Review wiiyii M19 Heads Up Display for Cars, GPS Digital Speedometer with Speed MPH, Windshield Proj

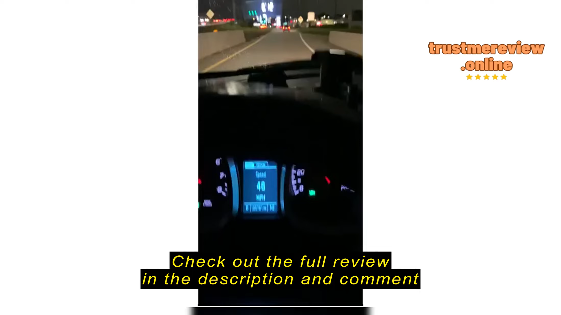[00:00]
Okay, this heads-up display has been averaging 2 miles an hour higher than what my
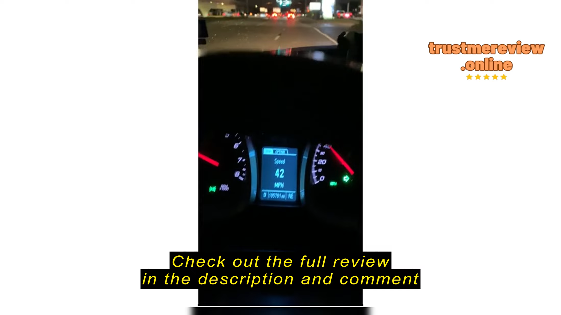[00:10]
dash is showing. So occasionally it's been like a difference of 5 miles per hour, but most of the time the difference has been 2 miles per hour, showing 2 miles per hour higher than what's on my dash.